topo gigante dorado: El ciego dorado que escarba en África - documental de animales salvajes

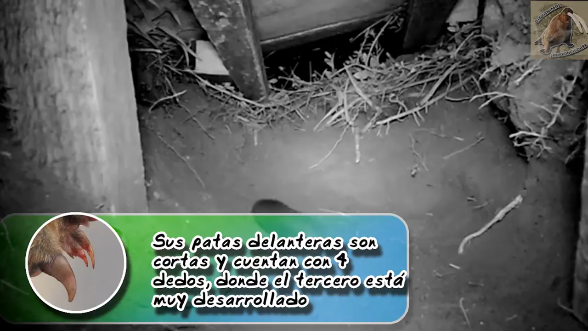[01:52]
cortas pero muy fuertes, mientras que en el primer y cuarto dedo son vestigiales, su quinto dígito ha desaparecido por completo, pero el tercer dedo está muy desarrollado, sobre todo su uña.